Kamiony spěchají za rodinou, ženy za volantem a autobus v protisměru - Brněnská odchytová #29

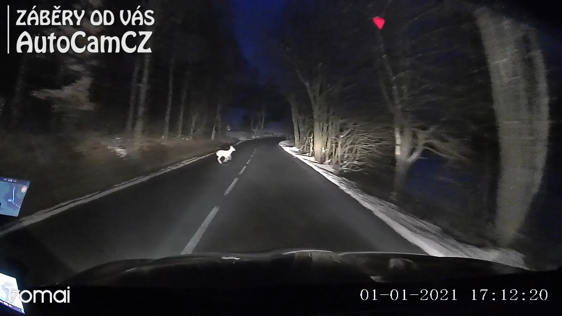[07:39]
Co ten jelen na tvým autě? Jsem v tom fakt neviněl.